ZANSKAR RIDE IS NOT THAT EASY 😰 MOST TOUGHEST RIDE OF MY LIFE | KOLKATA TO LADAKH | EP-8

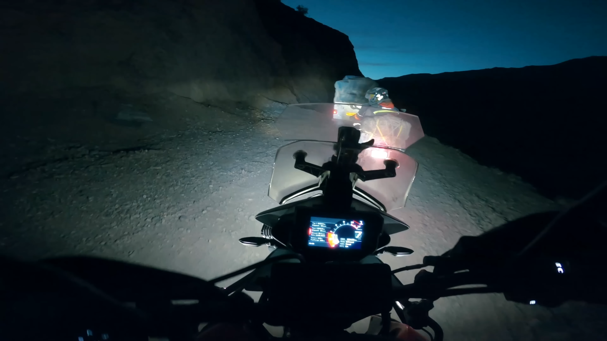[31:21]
বললাম স্লো চালাতে, এতবার হর্ন বর্ন দিয়ে দিয়ে হর্ন বর্ন বর্ন, ওরে ভাই বাদিক চেপে চালাও, বাদিক চেপে চালাও, লেফট, হ্যাঁ চলো,
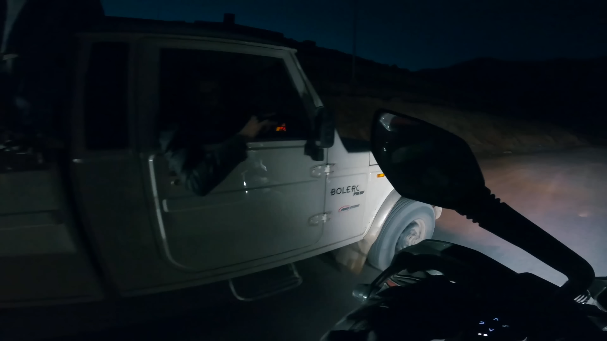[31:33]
ওকে ওকে, থ্যাংক ইউ থ্যাংক ইউ।
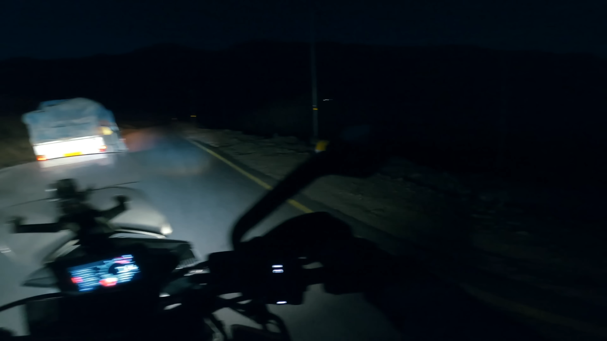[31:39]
পাডুম আর 22 কিলোমিটার, আর রাস্তা দেখো, রাস্তা দেখে কি যে ভালো লাগছে, আমি একটু দাঁড়াবো আমি পাচ্ছি না আর,